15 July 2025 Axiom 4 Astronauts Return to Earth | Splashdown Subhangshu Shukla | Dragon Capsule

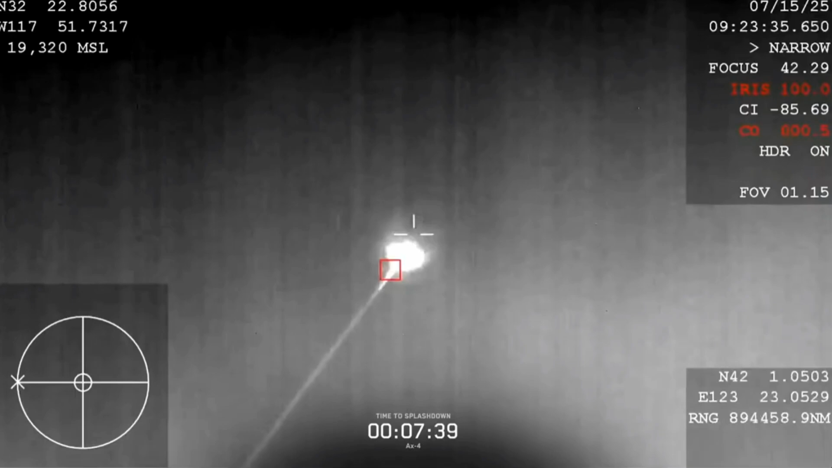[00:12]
And we are now seeing great confirmations of the Dragon spacecraft making its return back to Earth right now. And while we are in a blackout period, this is an excellent view, seeing Dragon from the ground as it's re-entering back into Earth's atmosphere. Now, that blackout period is expected to conclude at 2.25 a.m. Pacific time, so just a couple more minutes here, and then hopefully we'll get some comms back between the core and the crew.
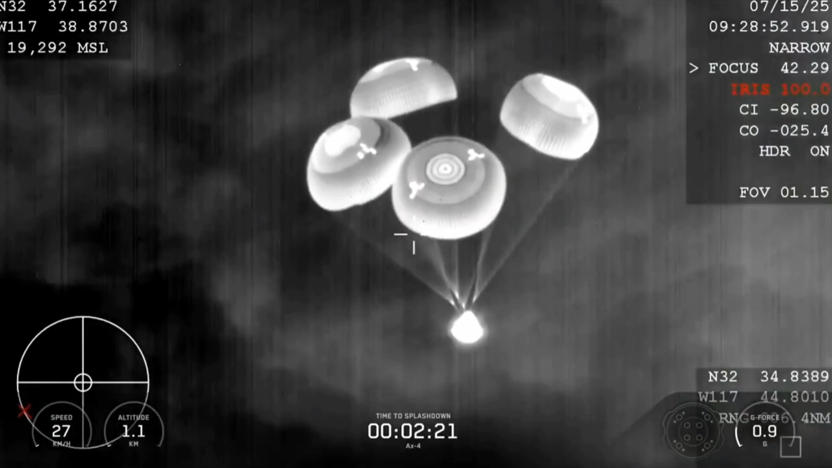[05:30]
Main chute descent rate nominal. Main chute descent rate nominal, 1,000 meters for Dragon. We copy 1,000 meters.
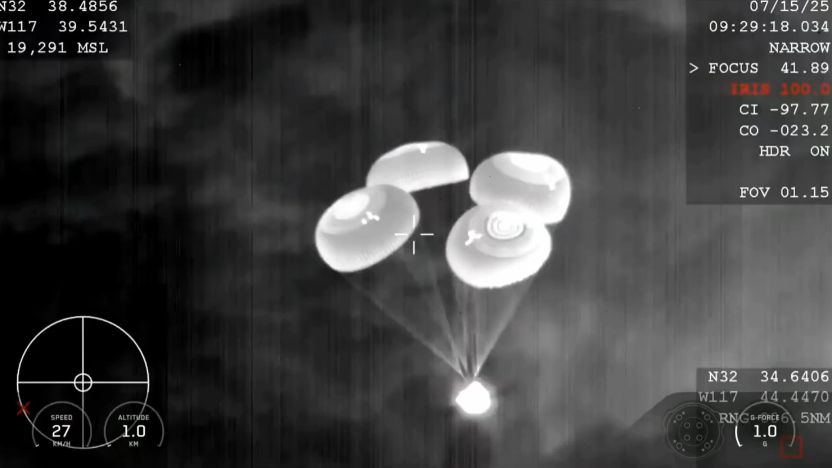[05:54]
Again, we are going to be slowing down the vehicle from 350 miles per hour all the way down to just about 15, 16 miles per hour by the time that the vehicle touches down and splashes down into the ocean. Exactly right. You mentioned these beautiful visual confirmations that we're getting. An important aspect of today's specific splashdown is that it's occurring at night.
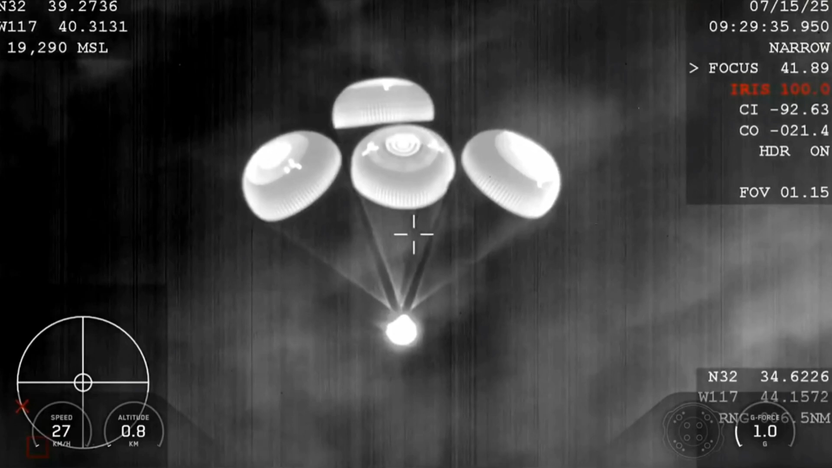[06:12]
Dragon, 800. Copy, 800 meters. Commander Peggy Whitson confirming the spacecraft's altitude as it's making its descent into the Pacific Ocean just off the coast of San Diego in Southern California.
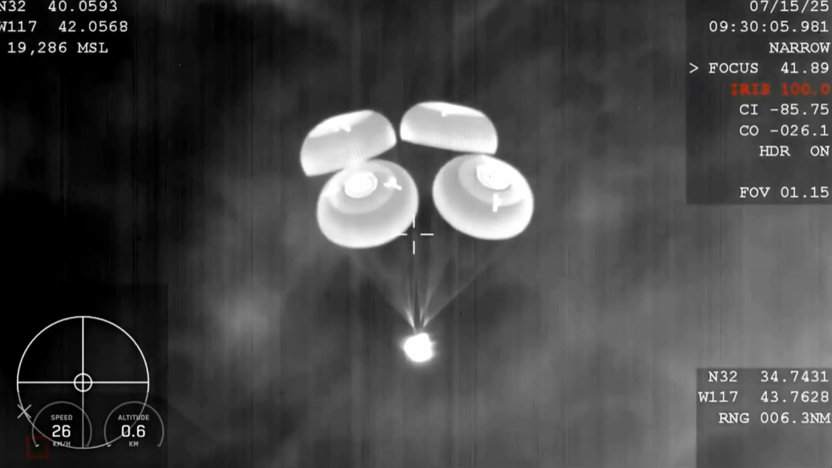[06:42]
600 meters. And at 600 meters, we're just under a minute before that expected splashdown.
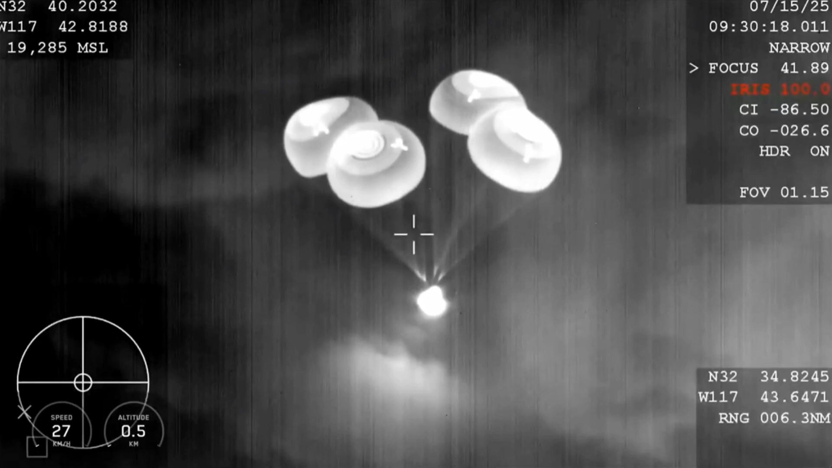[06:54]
The landing in water is a lot simpler and more reliable,
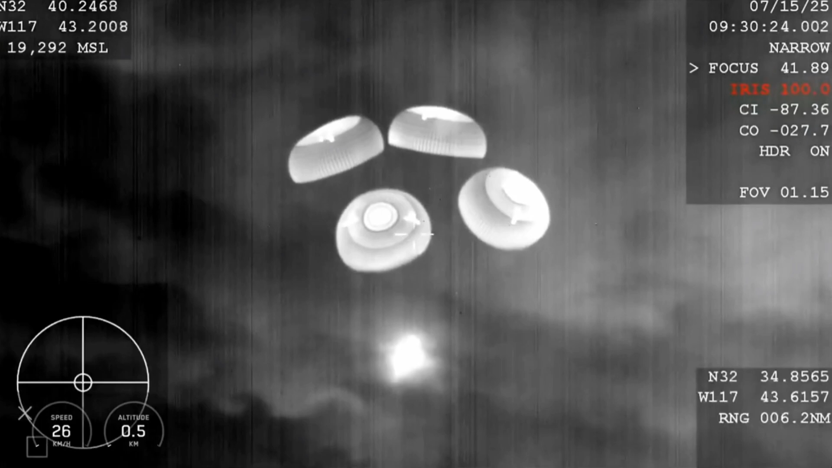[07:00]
We do learn, we did have to learn how to make Dragon waterproof as we are splashing down into the ocean.
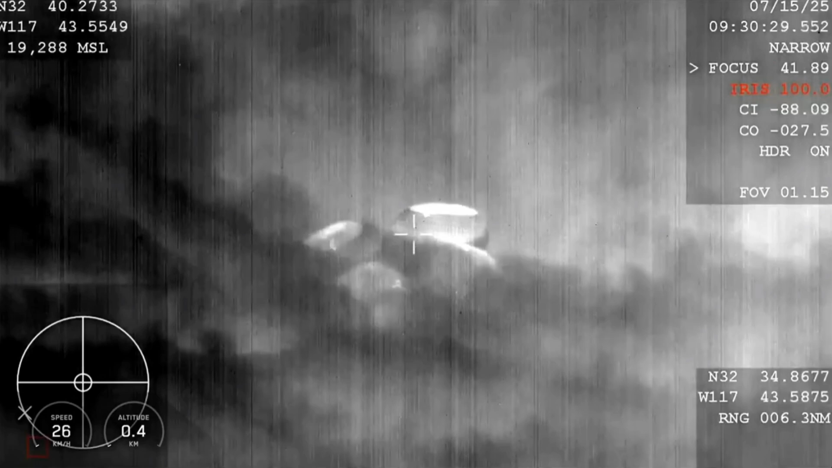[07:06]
Thanks again, period, flight. SpaceX copies 400 meters. Reminder to brace for splashdown.
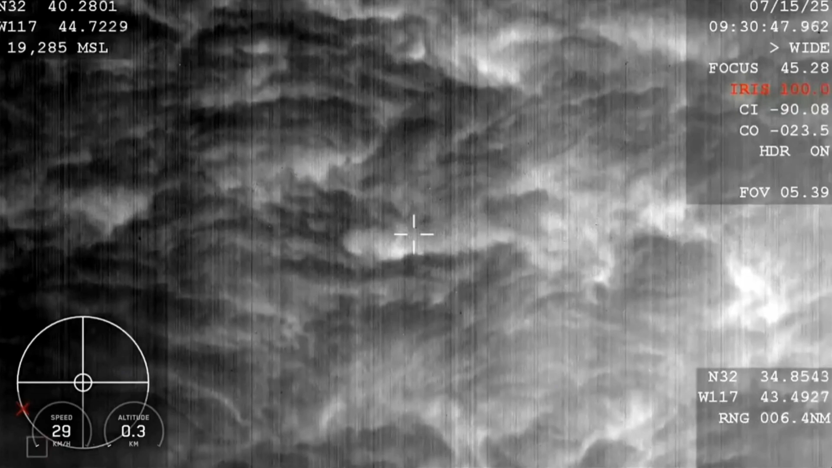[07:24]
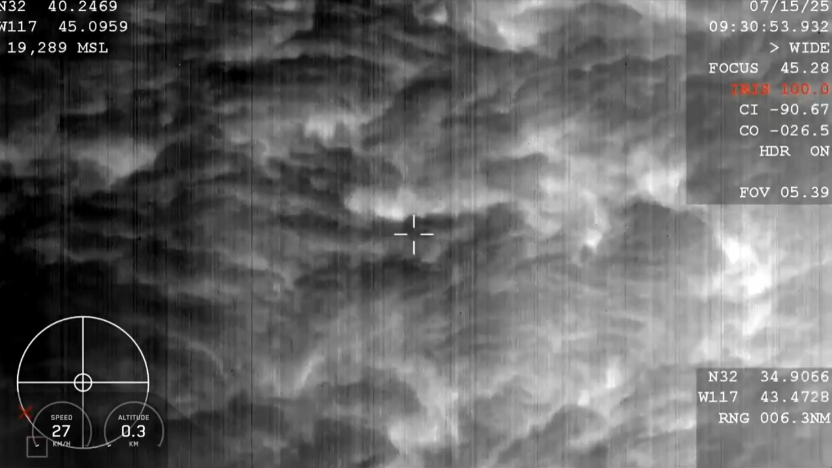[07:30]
That's pretty cool.